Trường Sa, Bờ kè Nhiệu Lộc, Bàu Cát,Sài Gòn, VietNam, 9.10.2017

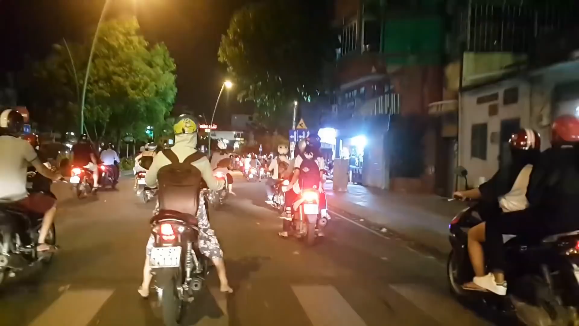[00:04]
Xin chào quý vị, Hải Công Minh đang có mặt ở đường Sa, dọc theo kinh Nhu lọc Chị Nghè, bên đây trái là cầu số 2, tối ngày 9 tháng 10, 2017 đây thuộc phường 3, quận Tân Bình
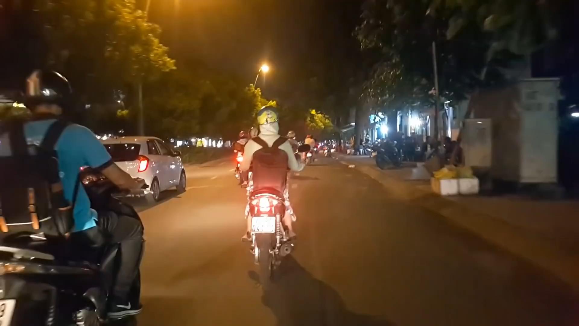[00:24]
trời Sài Gòn, tối nay không mưa, nhiệt độ 28 độ C trời mát
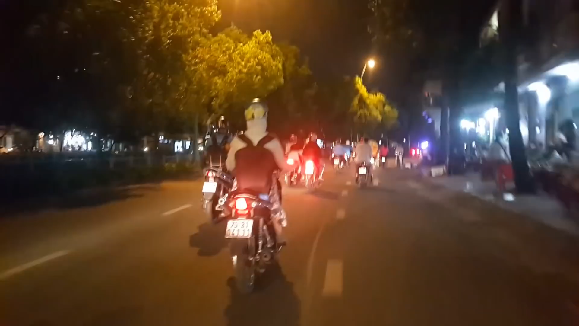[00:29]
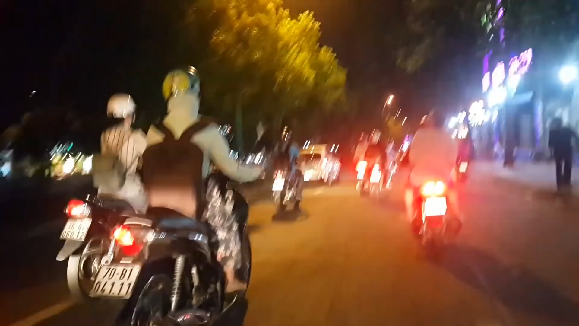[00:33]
buổi tới Sài Gòn thấy quán nhậu lúc nào cũng đông khách
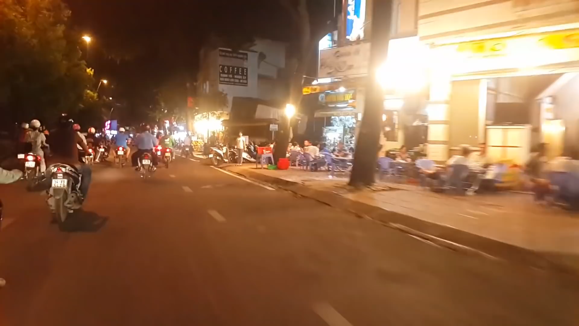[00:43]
khu này gọi là quán nhậu bờ kè
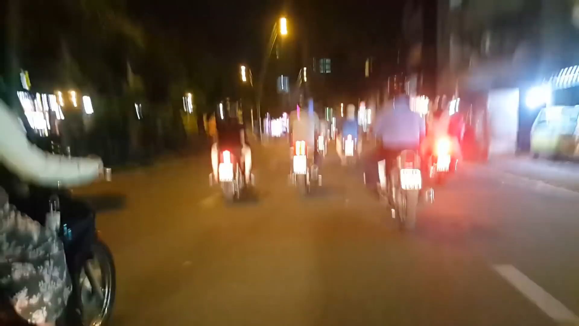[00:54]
Quẹo cháo ở đây
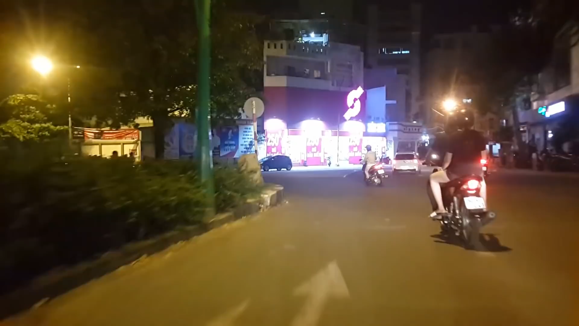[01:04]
là đường Lê Bình hướng về ngã Tư Bảy Thiên đây thuộc khu vực phường 4, quận Tân Bình
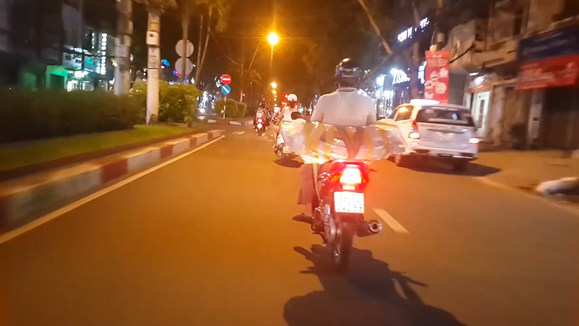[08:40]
Hãy subscribe cho kênh La School Để không bỏ lỡ những video hấp dẫn Đây là khu vực đường Bầu Cát Chính